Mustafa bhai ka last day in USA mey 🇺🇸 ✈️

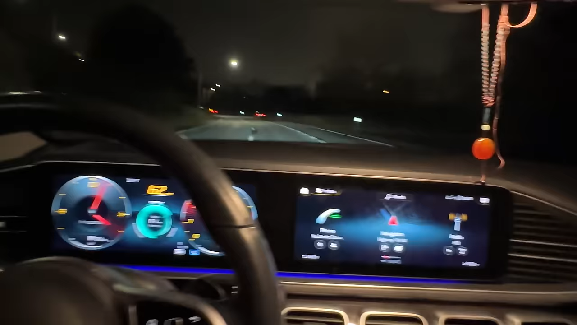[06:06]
अभी भी लोग जा रहे हैं काम पे, इक्का दुक्का ज़्यादा नहीं है गाड़ियाँ, क्योंकि अभी मुश्किल से 4 बजे हैं।